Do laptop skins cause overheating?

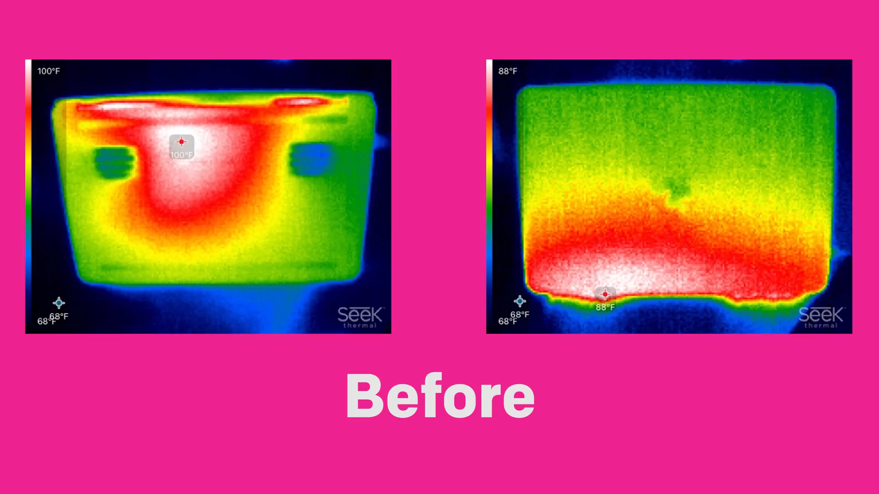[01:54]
There is really no discernible difference between the peak temperatures on the Razer Blade with or
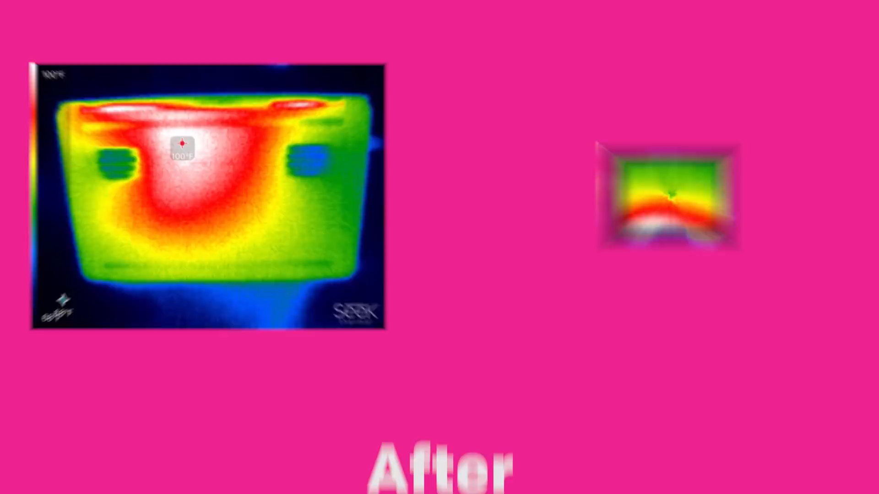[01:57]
without a D Brand or Decal Girl sticker on top. We should also point out that the heat dissipation between the two are not any different either.